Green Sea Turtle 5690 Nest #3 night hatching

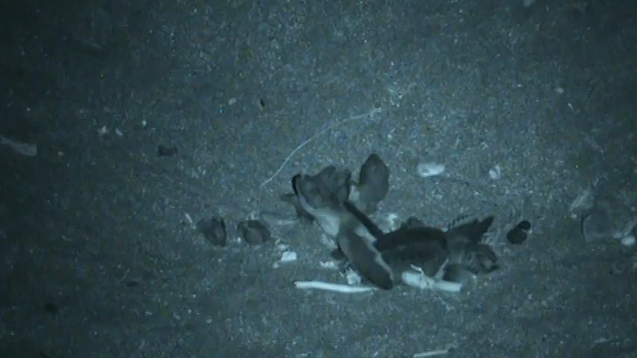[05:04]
Go, go, go. Everybody wants to see. Can you see with your naked eye? Can you see him, Tom?
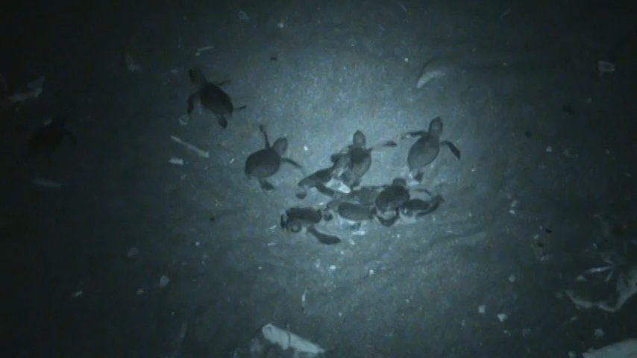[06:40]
Wow, nice camera. That's great. That's cool. That one's coming this way. No.